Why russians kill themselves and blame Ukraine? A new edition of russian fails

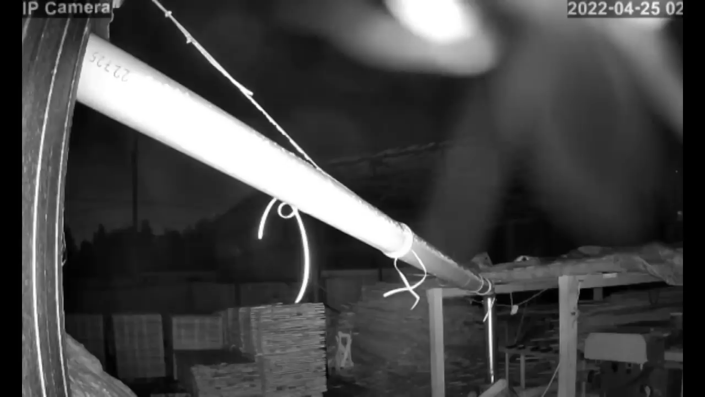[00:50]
this is the moment of the explosion at the oil depot Druzhba in Bransk
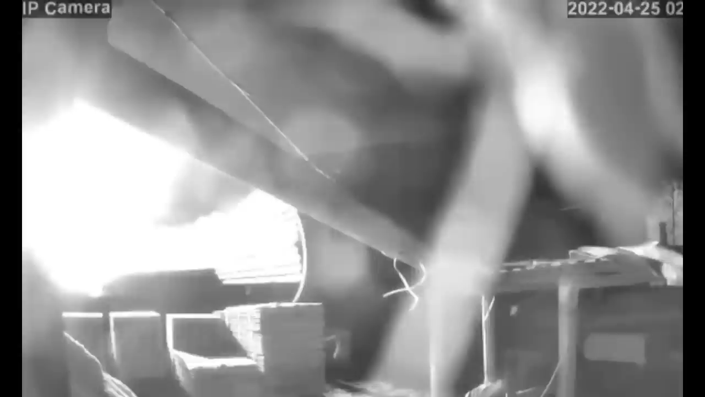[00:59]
it is located in hundred kilometers from the Ukrainian border local emergency services say the fire broke out around 2 a.m.